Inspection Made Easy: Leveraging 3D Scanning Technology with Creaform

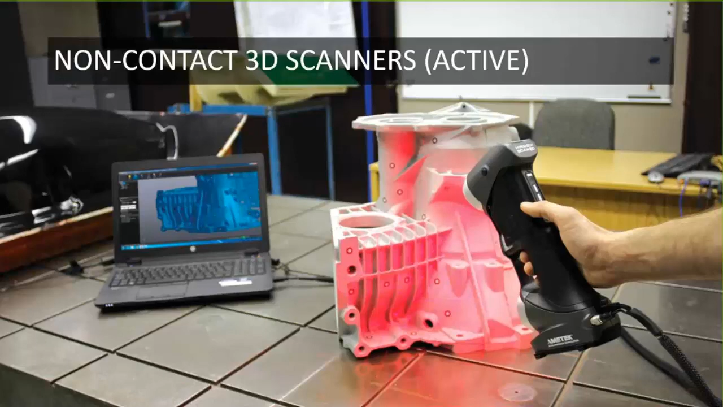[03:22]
In order to probe an object or an environment, active scanning emits some sort of light source, whether it be X-ray, ultrasound, laser, white light. And they actually detect the reflection and frequency of the emitted light on the object and provide it back to a specific optical system. It provides the more cleaner and accurate data because it can control the signal. And they are great for metrology applications.
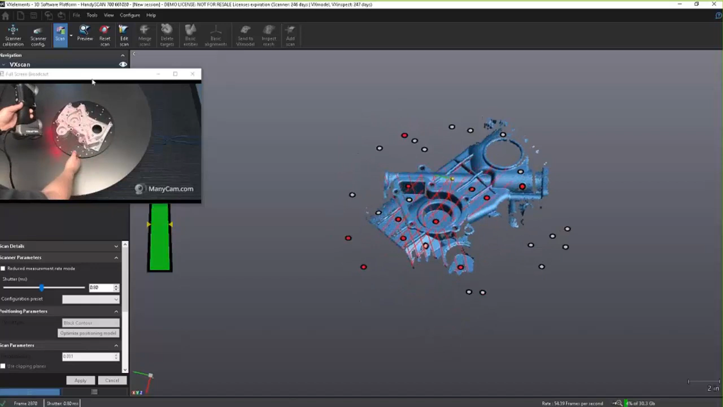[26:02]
Move this up a little bit. So, you'll notice there's a distance bar. We see it as color.
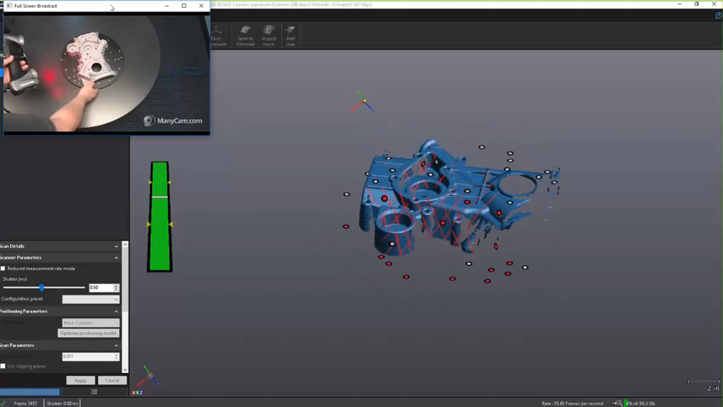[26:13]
Blue is too far away from our part. Red is too close. Kind of like, you know, painting. What we see is what we get.
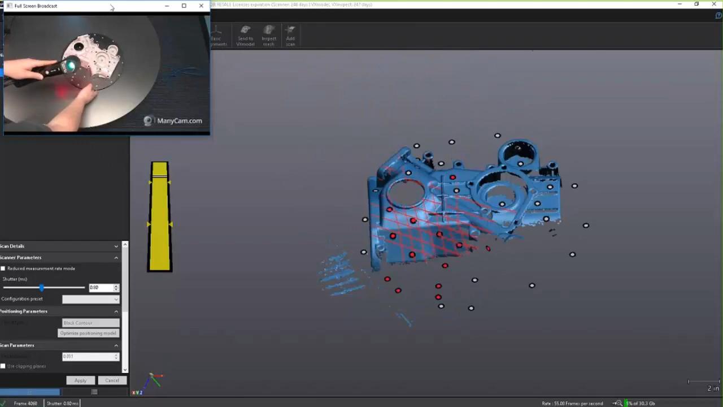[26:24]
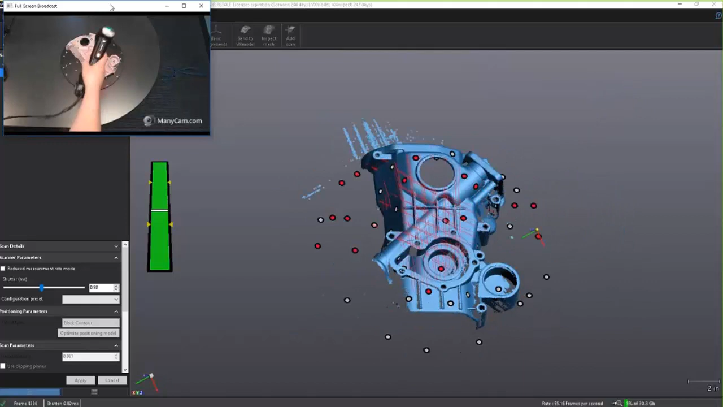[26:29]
And on the scanner itself, we can actually see that color bar right back here on the back of the actual scanner head. So, the operator has a visualization too when they're actually scanning.
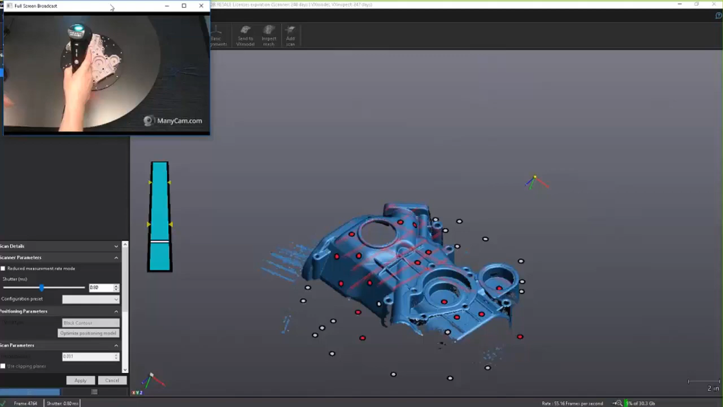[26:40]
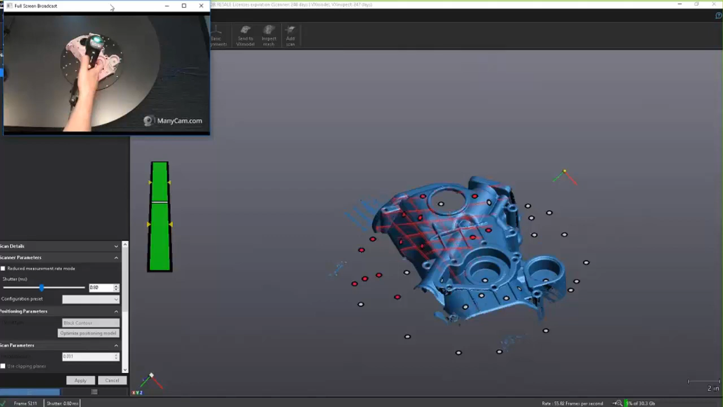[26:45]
I also have a couple of menu options here for when I'm actually scanning.
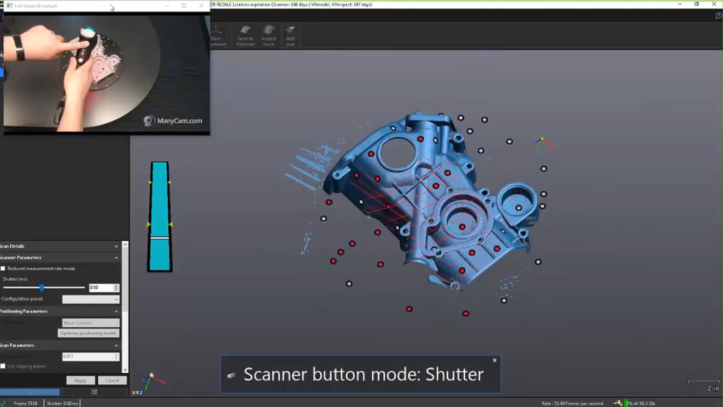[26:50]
I can go ahead and zoom in on the screen to make sure I'm capturing all the features I want.
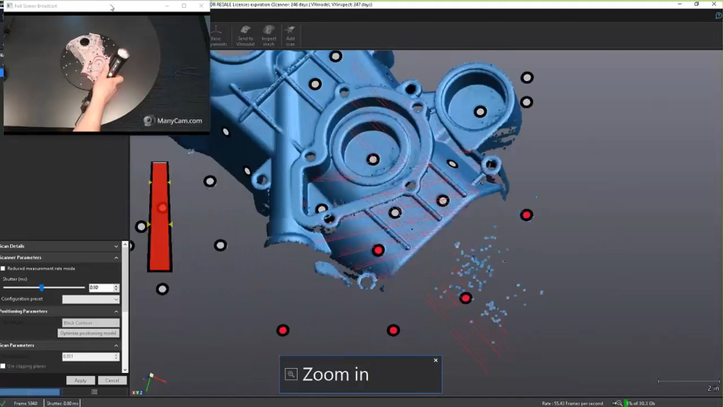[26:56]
I want to focus on that specific area.
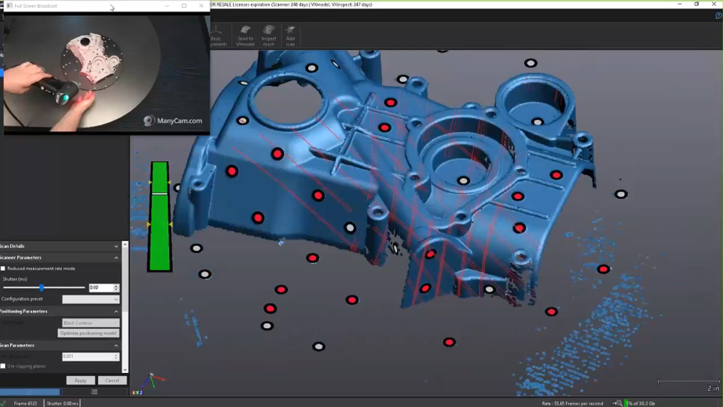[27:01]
Go ahead and make sure we get everything around the sides.
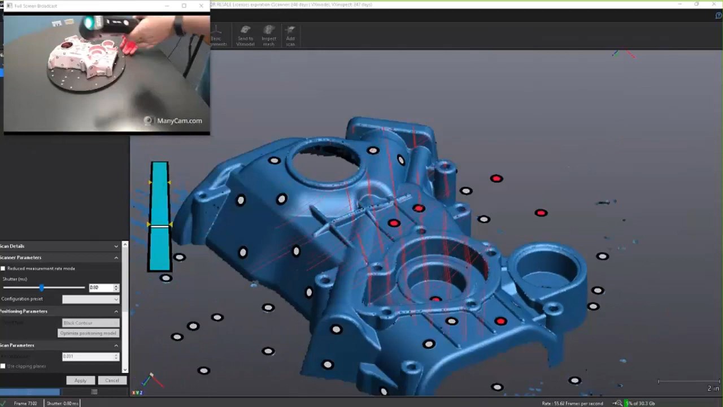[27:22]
And you can see how quickly it's actually building our parts.
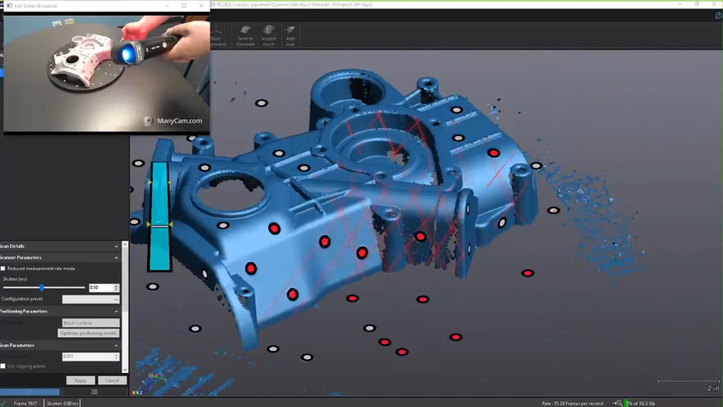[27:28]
When it comes to accuracy, it picks up the, this particular scanner picks up the positioning points,
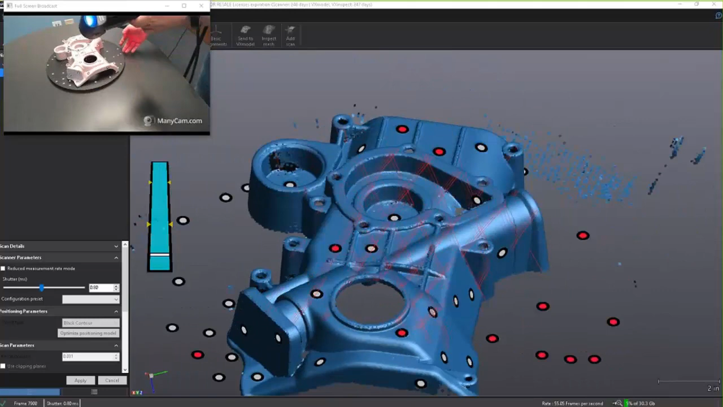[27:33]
or the 3D points of the surface within microseconds, and it optimizes it.
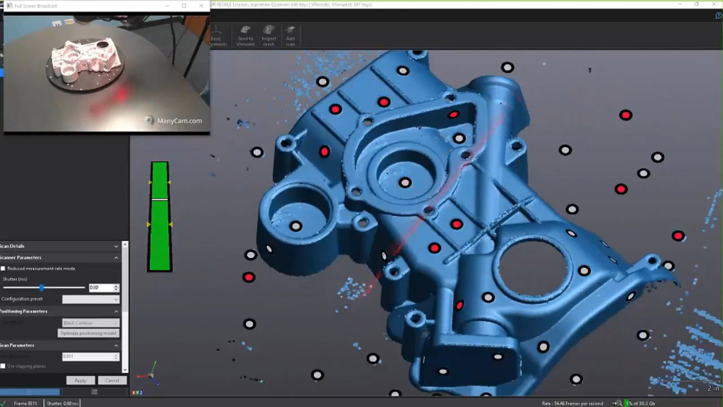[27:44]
So, if I was to hold the scanner on one specific area, it's not going to constantly collect that area, so I don't have large files. All right.
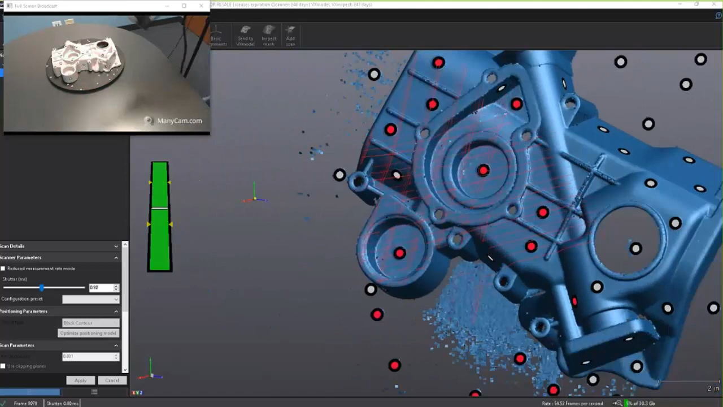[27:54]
We'll go ahead and pause the scanner itself.
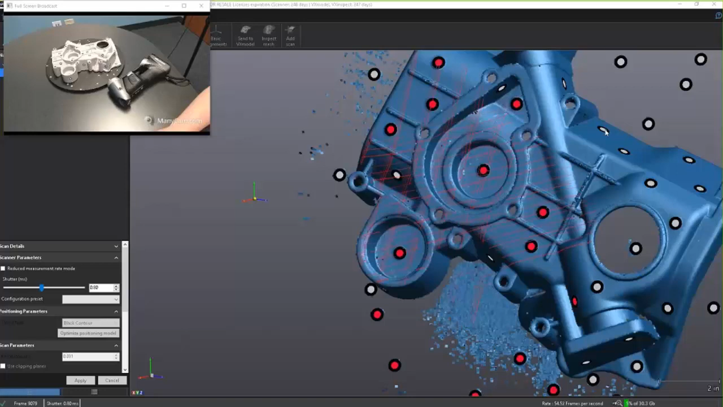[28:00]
We'll take a look at our image, rotate it, see if there's anything we missed.
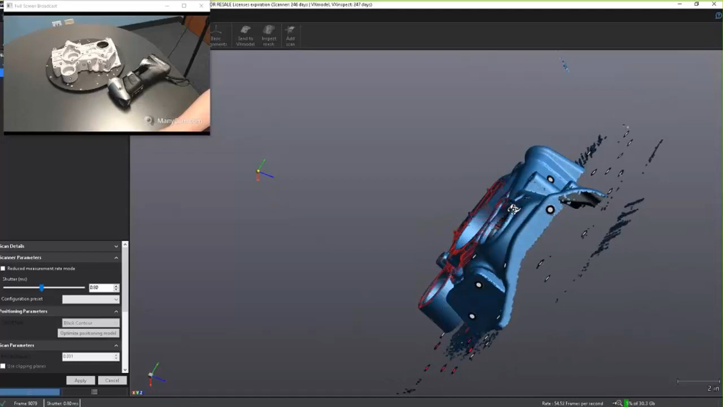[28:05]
It looks like I missed some of this edge and a little bit in this area.
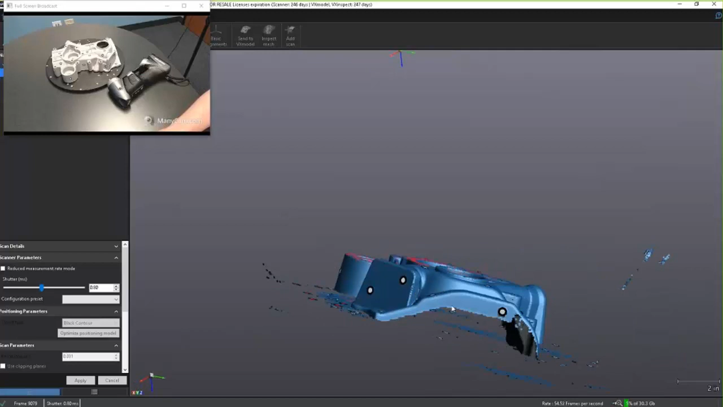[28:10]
We'll rotate it on the screen, and we'll go back over here, make sure we pick that up.
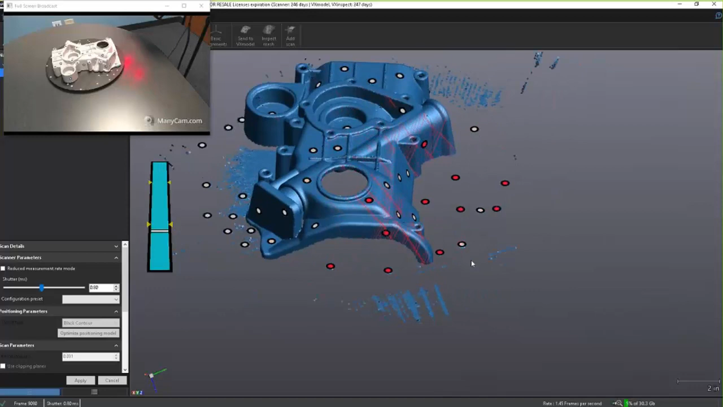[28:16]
Very user-friendly, very interactive workflow.